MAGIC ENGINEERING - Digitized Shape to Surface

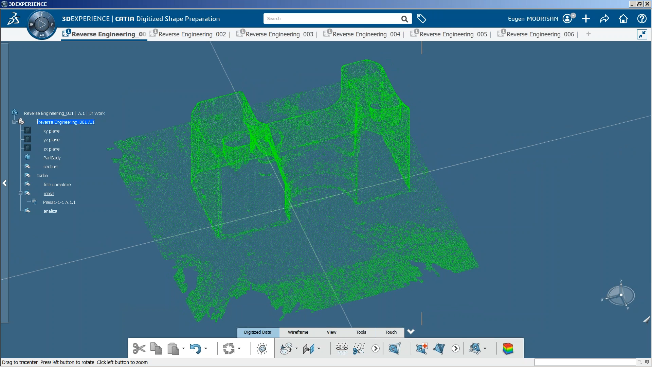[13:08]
după ce am editat nul de puncte pot să-l transform în mesh cu această comandă mesh creation și am două opțiuni
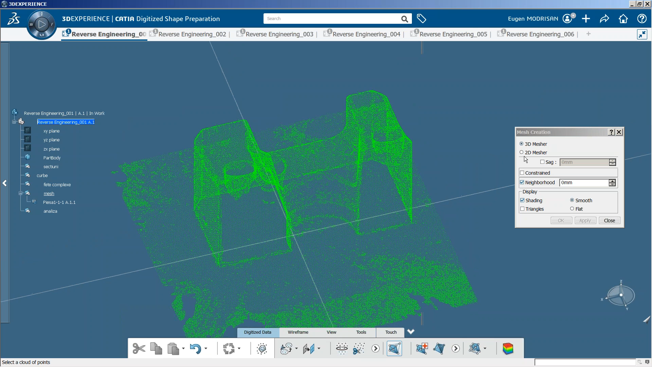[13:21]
2D measure se aplică pentru piesele mai simple care pot fi proiectate într-un plan. Eu o să merg pe 3D measure
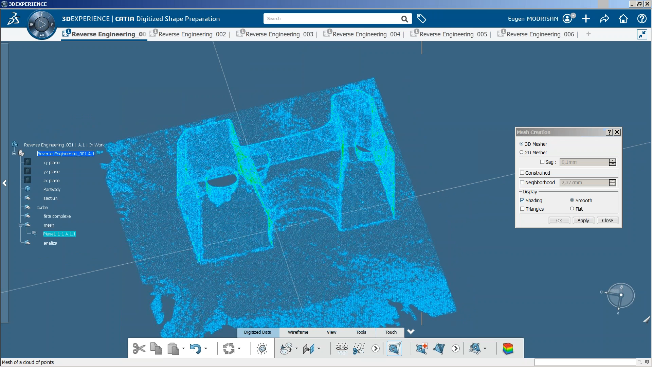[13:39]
și dacă îi dau on apply cu fără să am nimic bifat
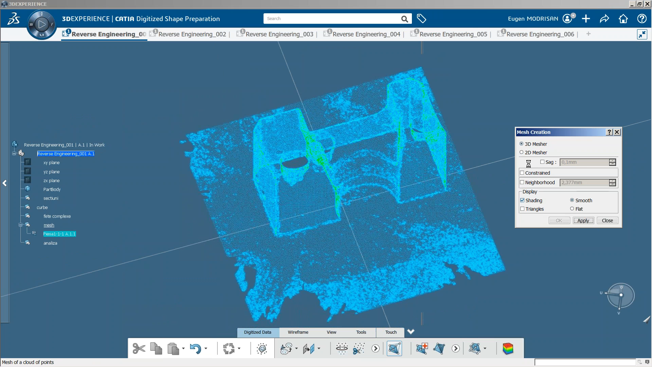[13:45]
la parametrii
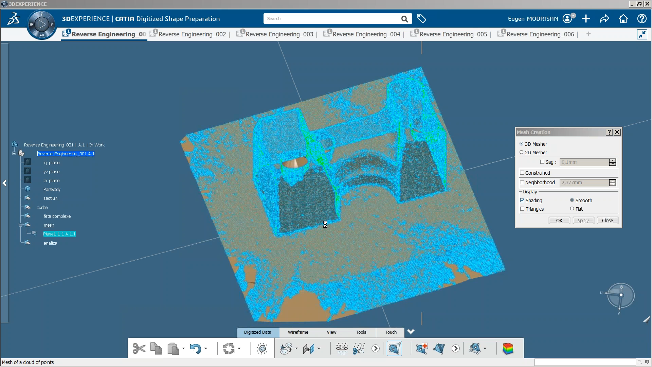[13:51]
se generează acest mesh prin fiecare punct al norului de puncte. Din această comandă pot să
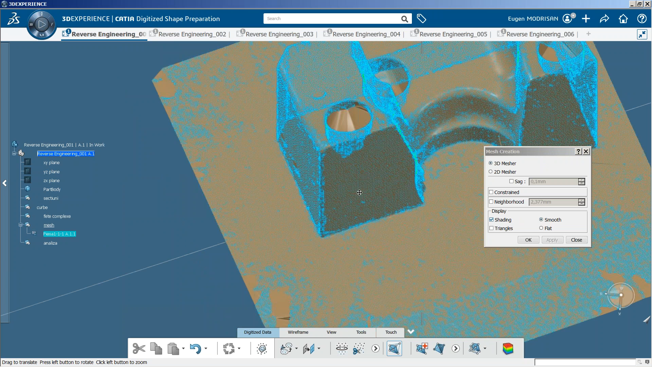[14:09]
văd în preview opțiunile de vizualizare.
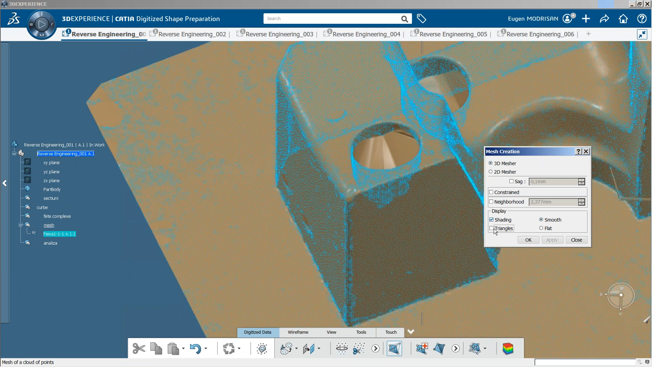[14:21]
De exemplu, dacă dau click pe triangles, se afișează triunghiile și aș putea să
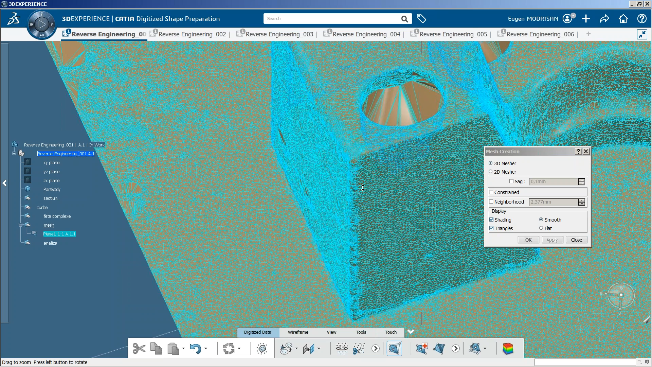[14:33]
măresc dimensiunile lor dacă modific acest parametru. dacă i-aș pune o sutime observați că a mărit elementele triunghiunare
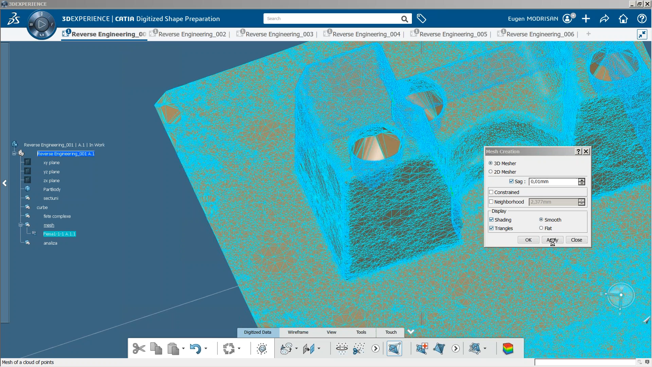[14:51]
și pot să le măresc și mai mult.
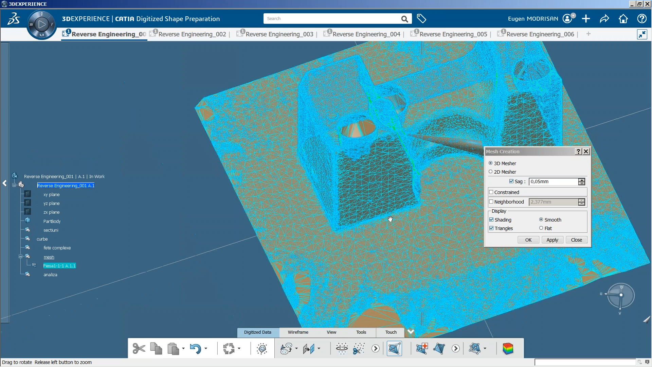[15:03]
dar observați că au fost unite și găurile
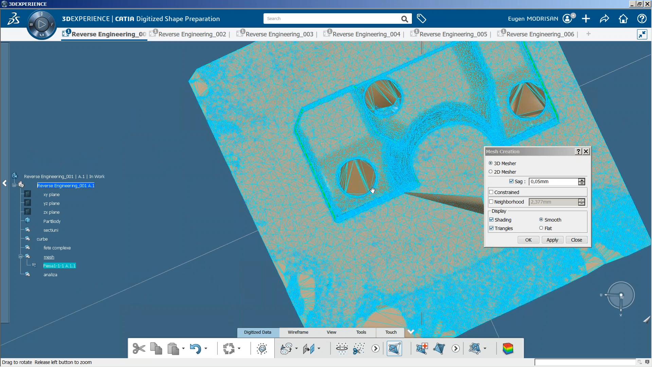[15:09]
pe care nu aș fi vrut să le umple și atunci pot să folosesc această opțiune
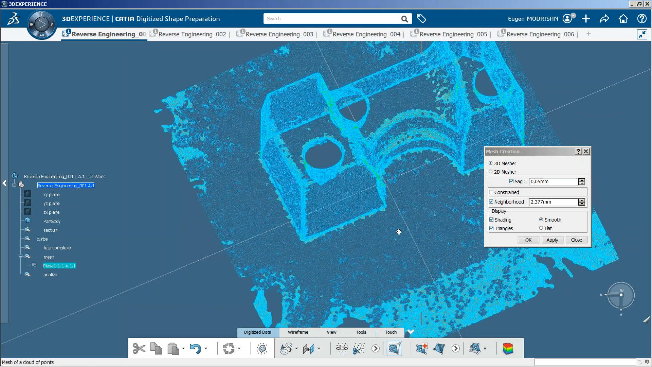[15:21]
neighborhood din nou a apărut această sferă
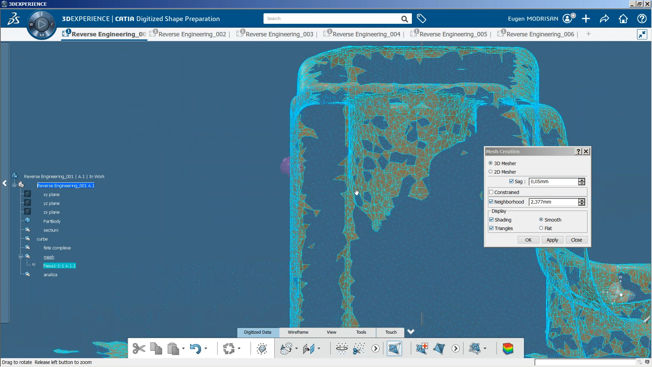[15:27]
și ea va păstra toate elementele triunghiulare din interiorul ei. Dacă îi dau o valoare mai mare
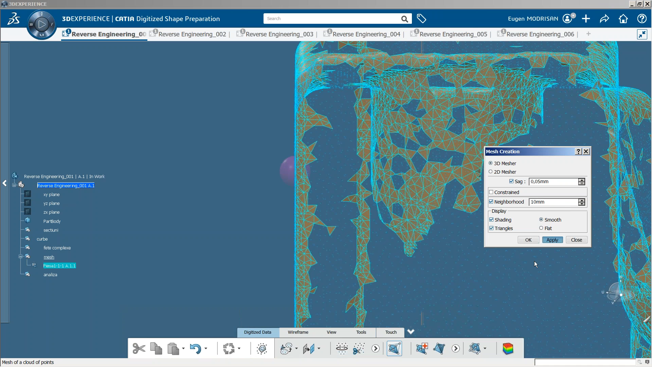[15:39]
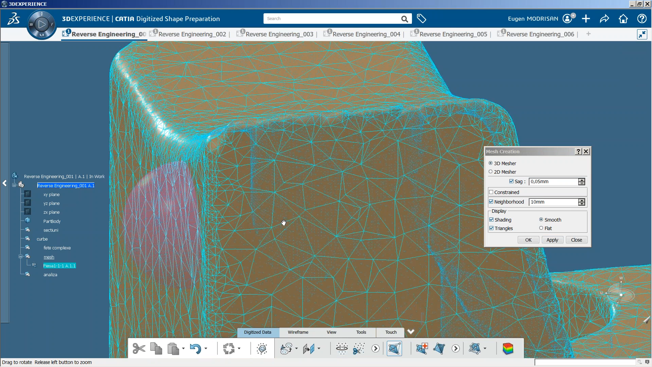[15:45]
vedeți că nu mai sunt umplute aceste găuri.
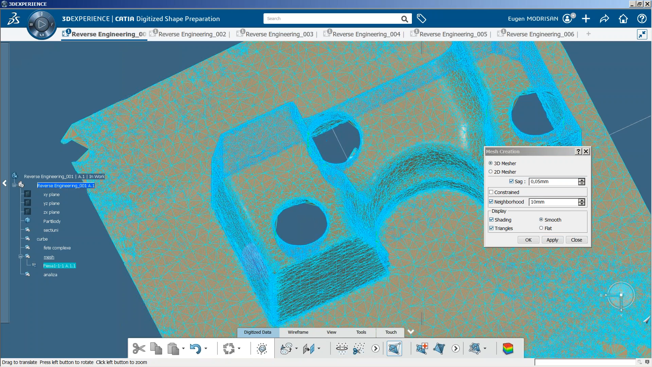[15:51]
mai sunt câteva găuri în mesh și aș putea să le unesc și pe acestea dacă măresc această valoare. Eu o să lăs așa.
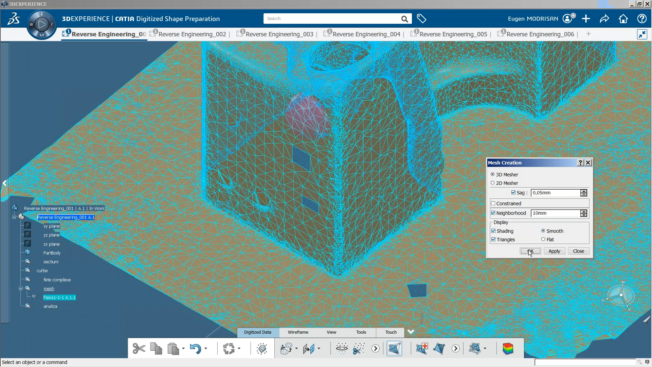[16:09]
Un mesh în primul rând un mesh poate fi
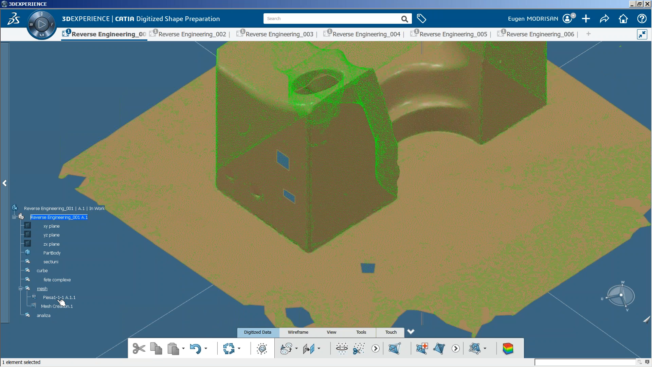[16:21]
vizualizat cu
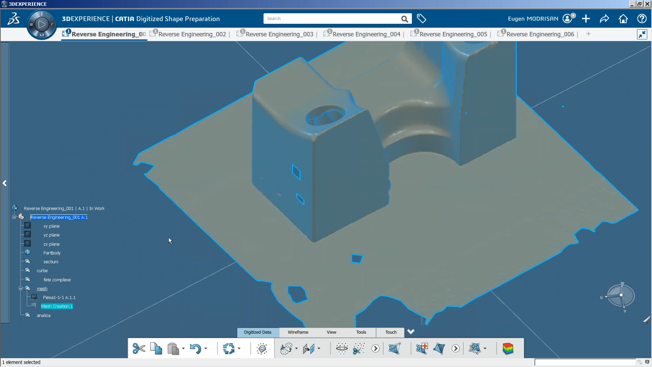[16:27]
rețeaua triangulară dacă intru în proprietăți și merg pe display modes și aș putea de exemplu să vizualizez aceste triunghiuri
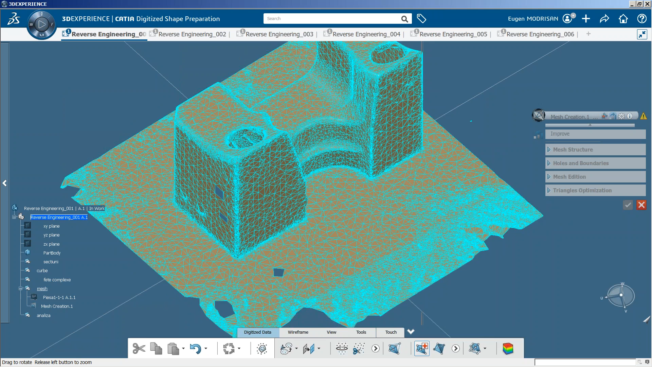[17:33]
Apoi apare acest menu pentru îmbunătățirea mesh-ului și de exemplu aș putea să umplu toate găurile cu acest Holland Boundaries
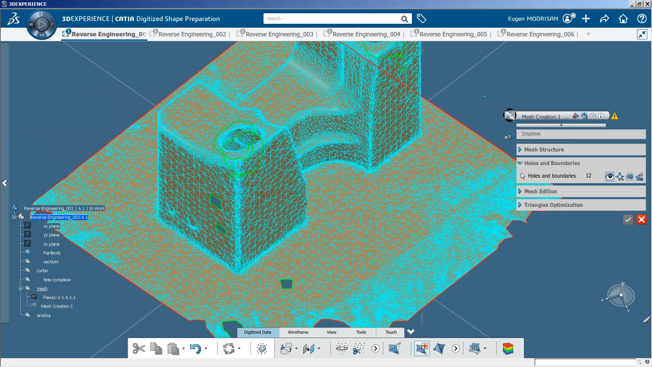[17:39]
iar mărimea lor o pot specifica trăgând de această bară. de asemenea pot crea granițele libere ale acestui mesh.
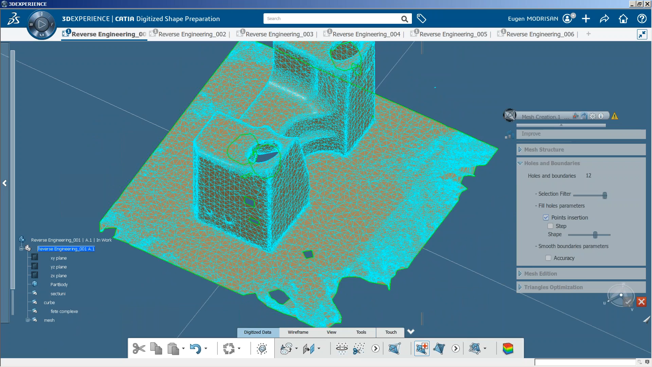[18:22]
Dacă merg la maxim vedeți că s-au selectat și acestea. găurile pot fi umplute fără inserare de puncte și de exemplu pentru acest dreptunghi